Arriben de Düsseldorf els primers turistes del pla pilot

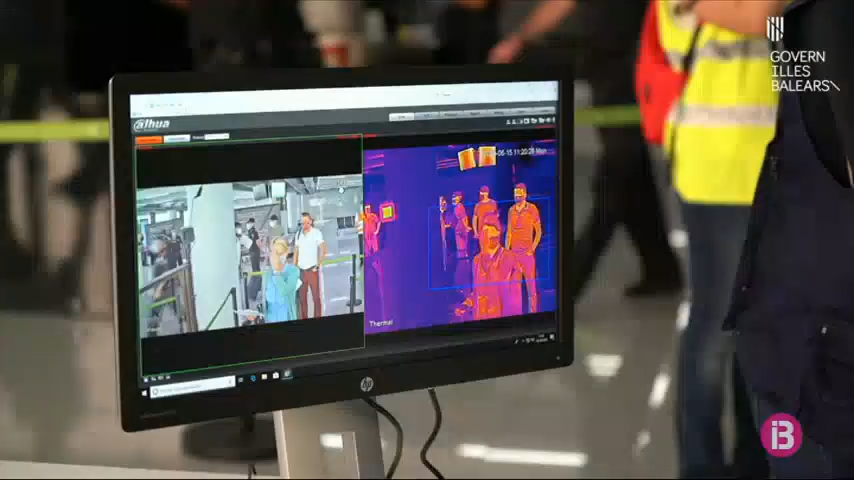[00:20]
on els passagers s'han lliurat a un qüestionari de salut i han passat per la càmera que mesura la temperatura corporal.